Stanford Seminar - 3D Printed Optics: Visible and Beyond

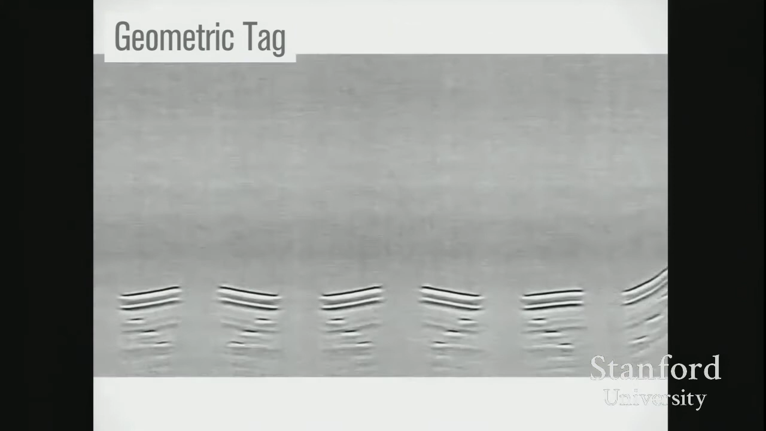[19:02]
essentially you can derive whereabouts they're located, uh, underneath this, the scanner.